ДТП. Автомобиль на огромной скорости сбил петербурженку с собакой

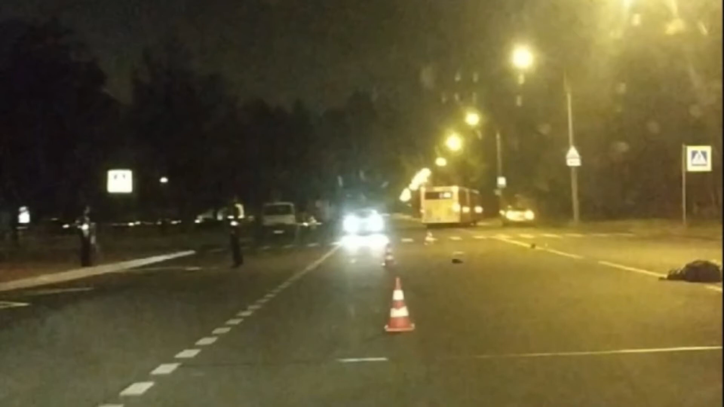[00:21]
которая переходила проезжую часть в зоне нерегулируемого пешеходного перехода, сообщает пресс-служба ГУ МВД по Петербургу и Ленобласти. По словам очевидцев, он ехал по улице на огромной скорости. Женщина с собакой переходила дорогу по нерегулируемому пешеходному переходу. Из-за большой скорости автомобиля, пострадавшую отбросила примерно на 30 метров от места столкновения. Женщина и собака погибли сразу же.